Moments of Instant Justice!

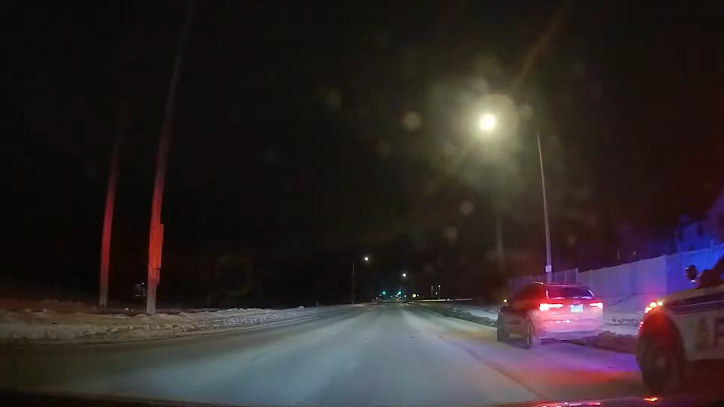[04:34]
Unlike U-Haul, this cop isn't going to make this driver's life any easier.